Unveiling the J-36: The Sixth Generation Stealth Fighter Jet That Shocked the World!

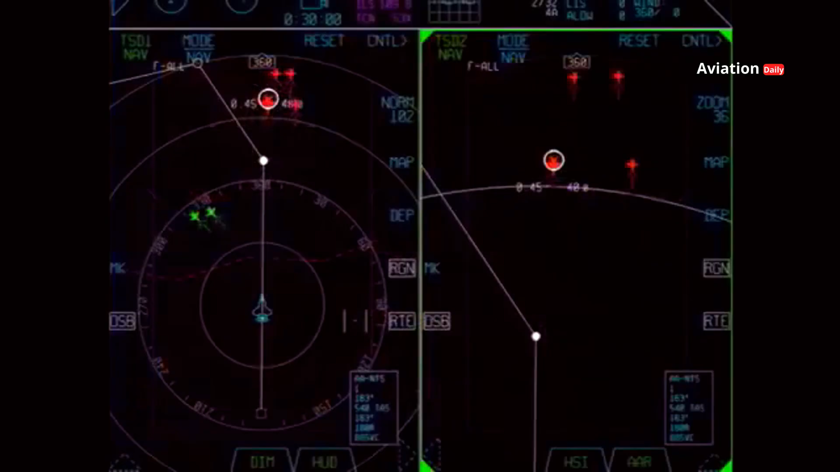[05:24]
providing superior capability in detecting and locking on to air-to-air and air-to-ground targets with high precision. This system is critical in modern combat,